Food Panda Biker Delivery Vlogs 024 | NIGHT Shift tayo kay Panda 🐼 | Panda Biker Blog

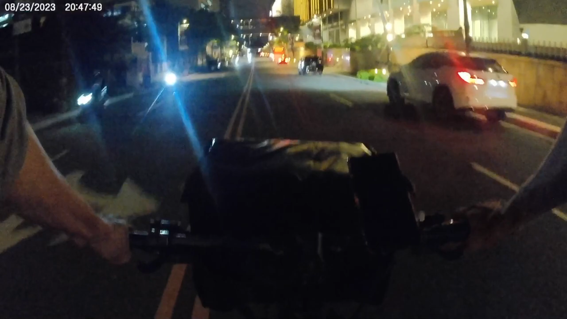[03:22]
Yun to. Yun o, bali dito tayo dadaan sa ano, sa may butas. So shortcut tayo dito. Shortcut tayo dito sa may butas para malapit tayo kay customer.
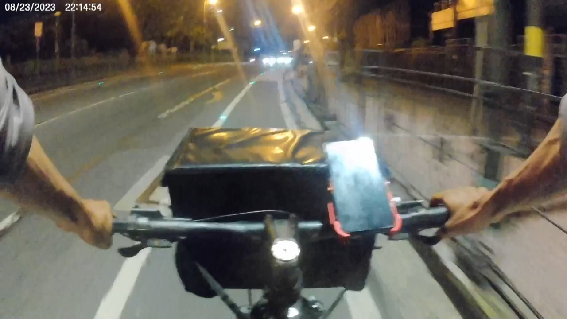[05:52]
Bali, doon daw kami makikita. Kaya ingat-ingat ka lang. Kasi gabi na eh. Medyo delikado rin yung lugar na to eh. Time check nga pala ang oras natin. 11:30 PM na ng gabi.
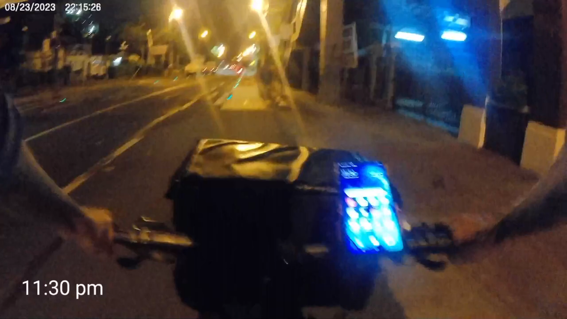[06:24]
Hanggang bukas pa tayo na umaga eh. Hanggang alas 8 tayo na umaga bukas eh. Night shift tayo kay Foodpanda kayo eh. Hanggang bukas na
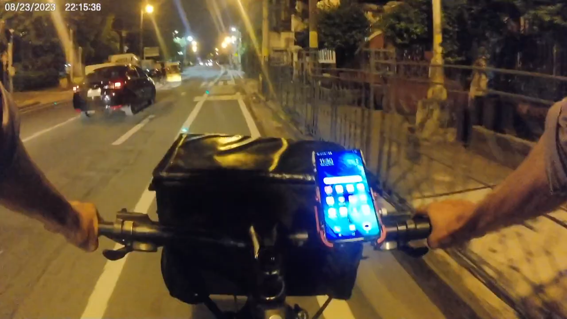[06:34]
10 to alas 6 ng gabi hanggang alas 8 na umaga. Night shift tayo kay Foodpanda kayo.
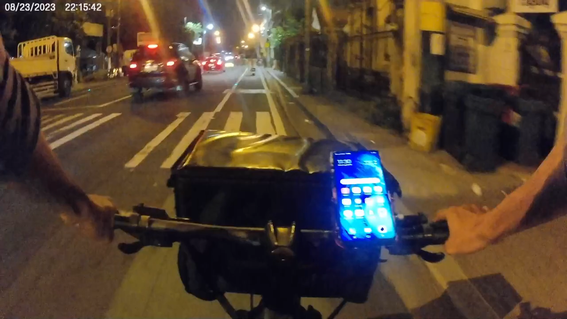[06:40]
Malapit na tayo kay customer. Kontakin na natin. Medyo madilim na dito sa area natin. Kaya ingat-ingat lang.
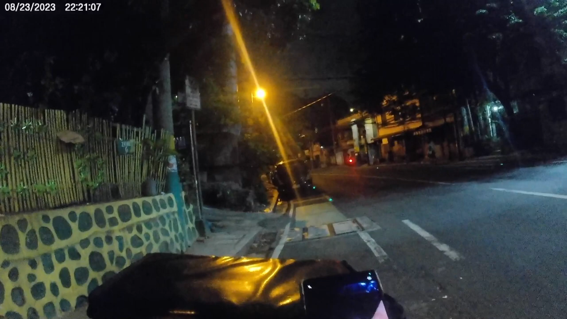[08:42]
Sa mga ganito lugar, dapat lagi kayo alisto. Kasi marami rin kasi na-hold up nito eh. Medyo madilig pa sa area na to. Buti nila doon kayo yung portador, medyo maliwanag ang area.
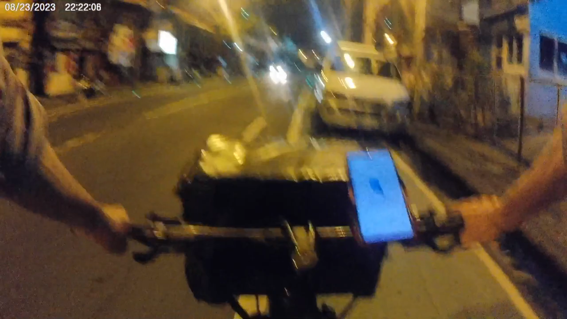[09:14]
Bali mo ka mabait na ba si customer eh. Ito, inasukat tayo ni Panda, pang-alit na dinigot natin. Tim Horton, Uptown Mall.
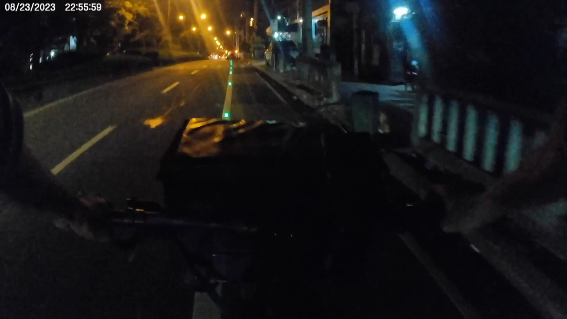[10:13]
Bali, ikot tayo dito. Kasi pag doon tayo umikot sa kabila, mas palayo eh. Kaya dito tayo iikot kay customer. Para malapit si customer.